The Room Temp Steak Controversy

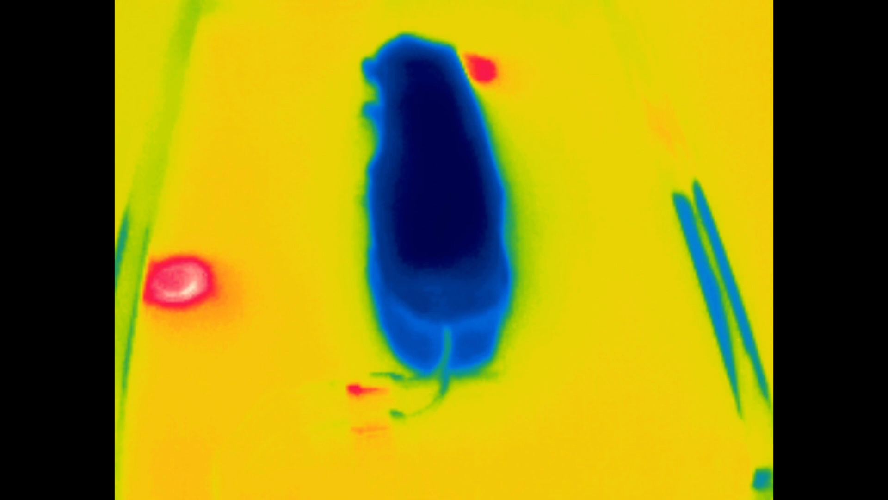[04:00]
So I thought I was going to be able to show you some difference in the heat conduction, but I forgot that aluminum is basically an IR mirror.
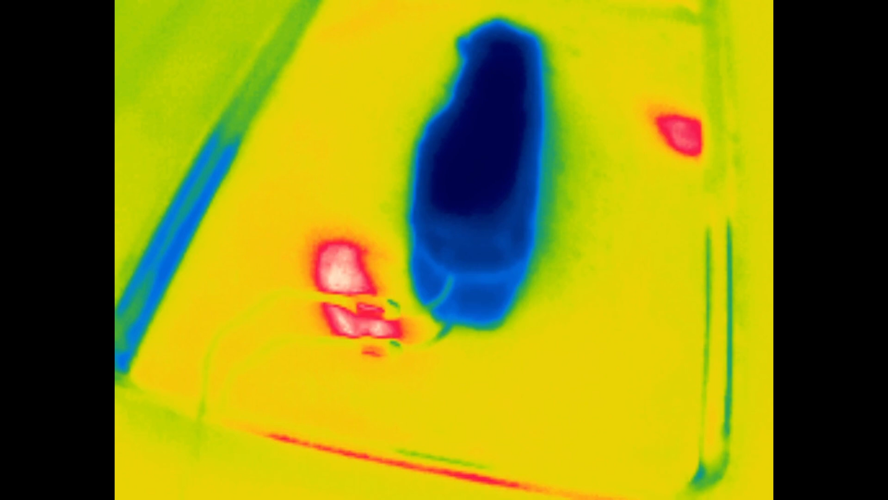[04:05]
Those red spots you can see on this aluminum pan,
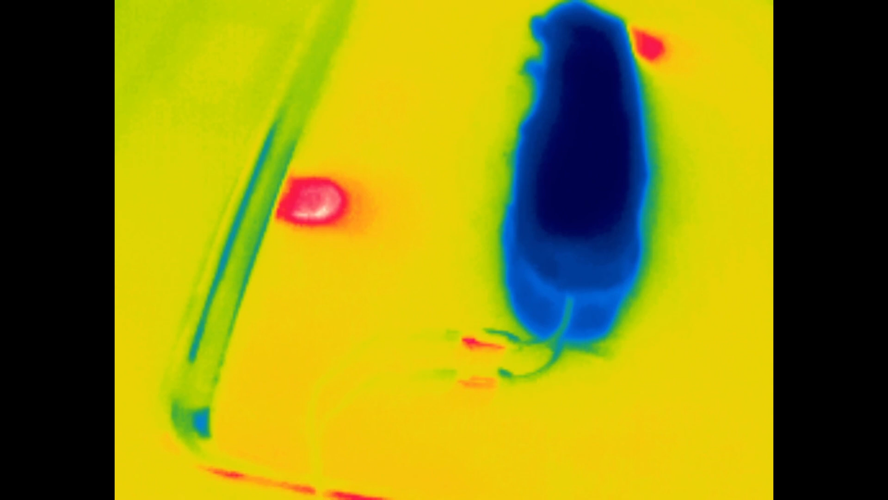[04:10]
those are the ceiling lights, which aren't even on currently.
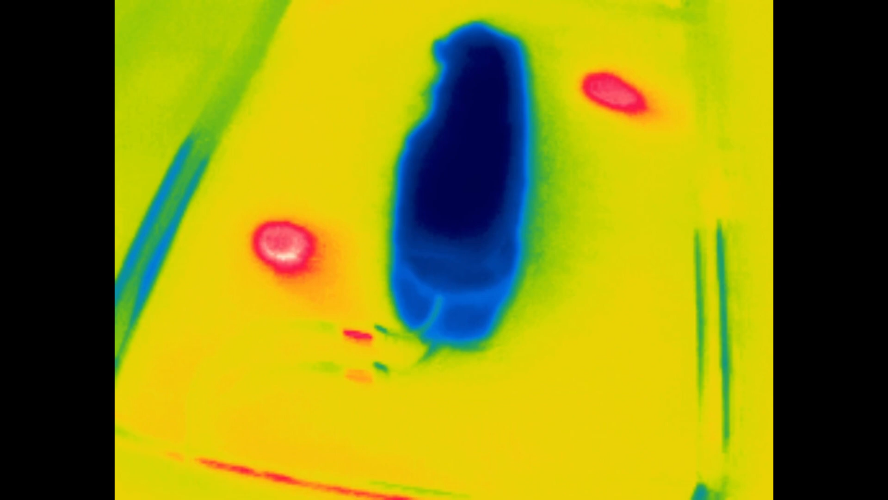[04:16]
I guess they're still warm from wherever I had them on. But yeah, so I can't really show you the heat traveling through the aluminum pan, but we can look at the wooden cutting board.
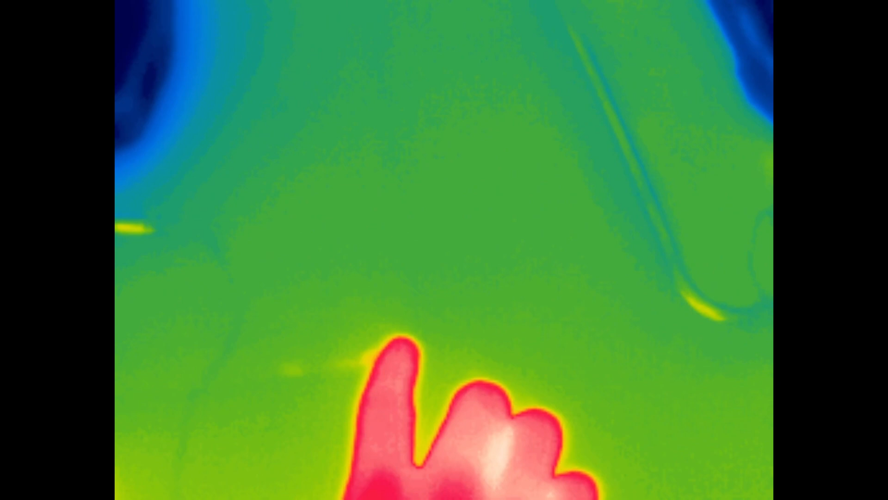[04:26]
And so you can kind of make out the edge of the board right here. And you can see as I touch it, you know, where my finger is.
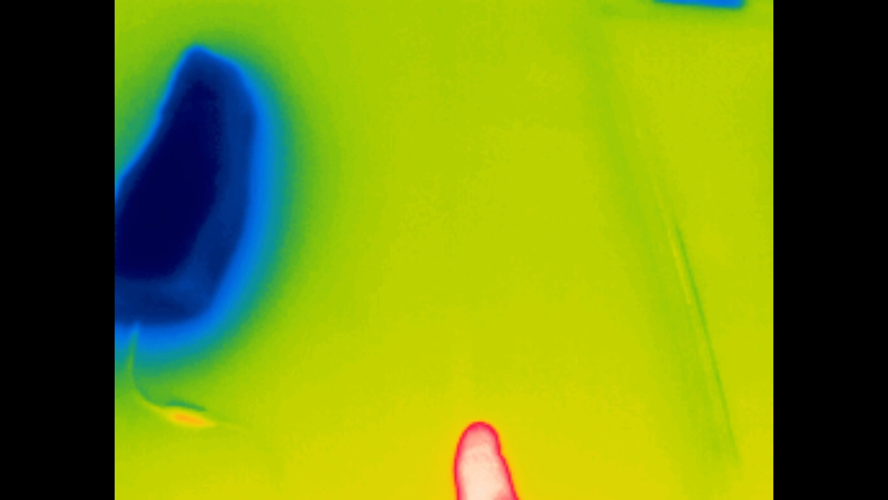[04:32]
And then you can see around the stake, the cold patch, basically, you know, wood's an insulator.
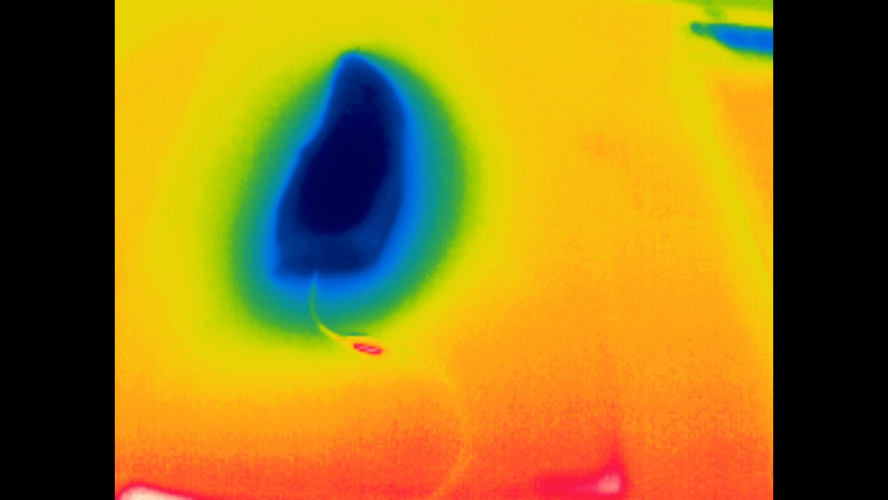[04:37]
And so that's part of the point of this little demonstration
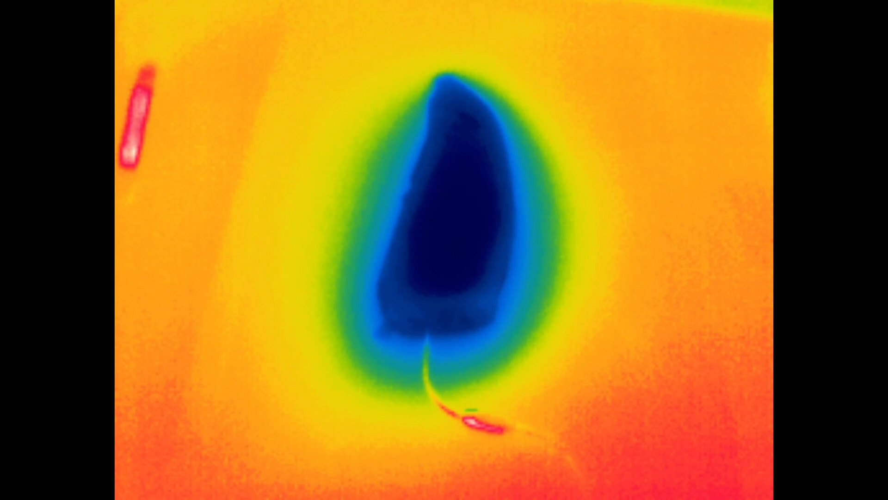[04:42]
is just to see whether or not that really makes a difference. Now, again, in theory, you know, the aluminum pan should be kind of getting cold all over.
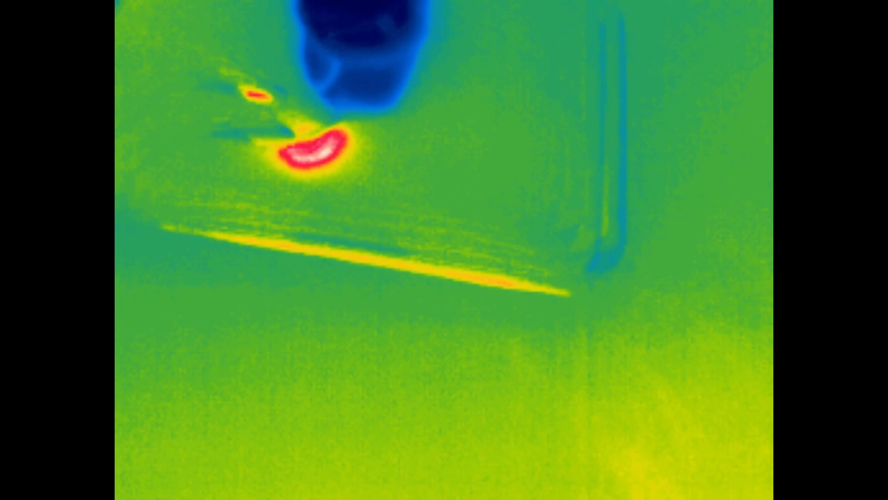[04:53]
You can see, you know, again, it's basically a mirror.
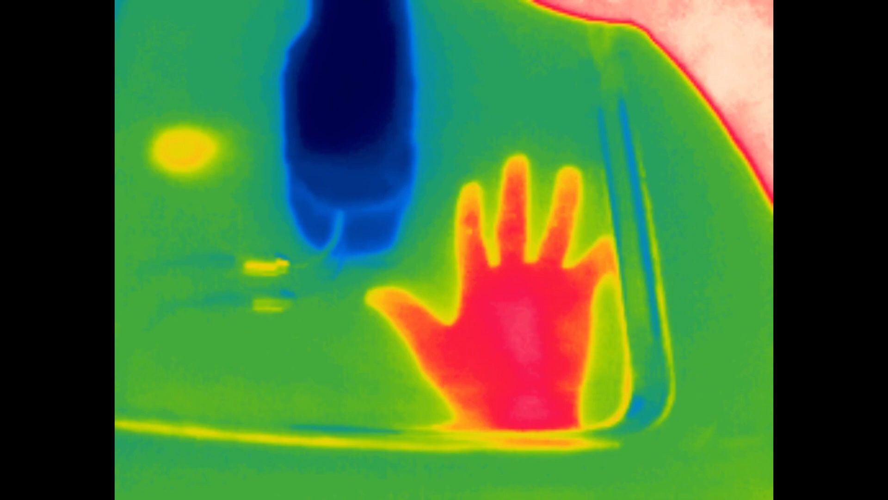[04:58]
And so it's kind of weird, you know, my hand is way up here,
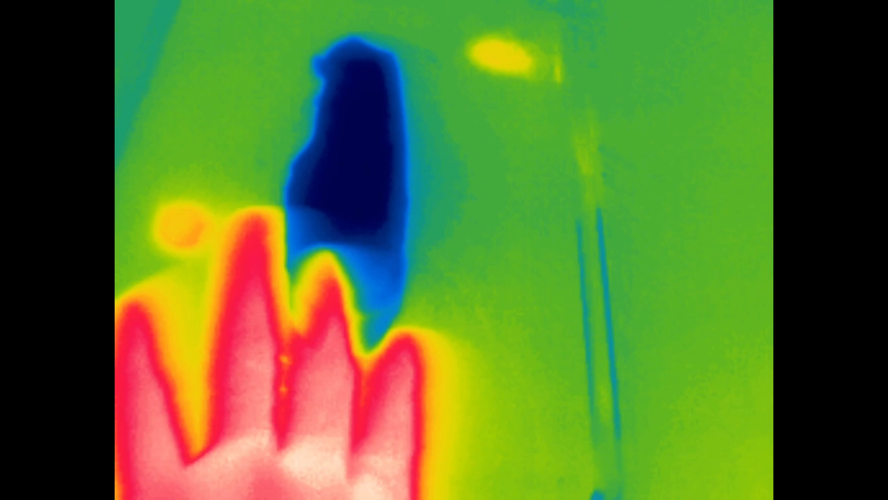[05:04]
but you can't actually see the temperature of the pan because it just reflects infrared. So anyway, we're only about 10 minutes in and nothing too startling yet.
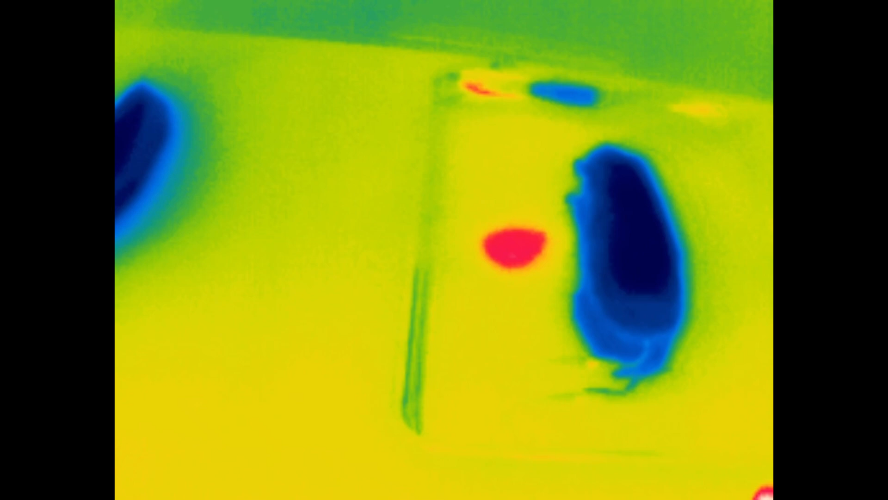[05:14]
The aluminum stake is about a degree, a degree and a half warmer already.
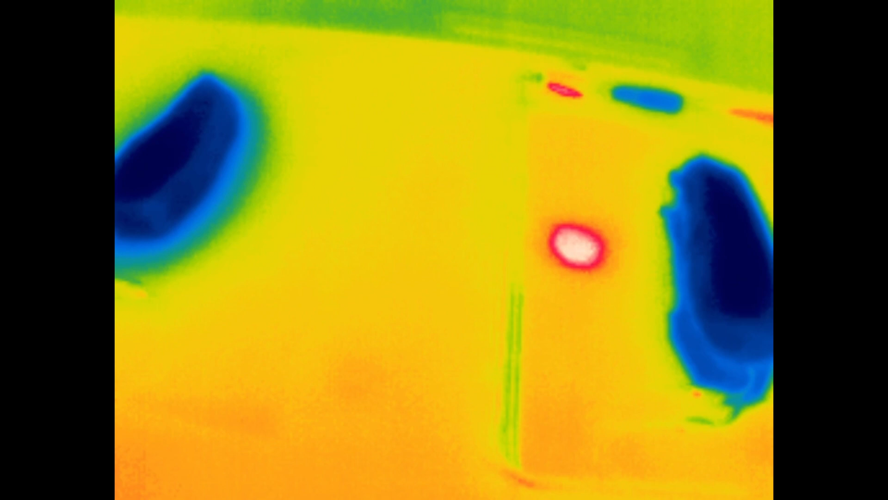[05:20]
But again, we'll see if that widens out over time.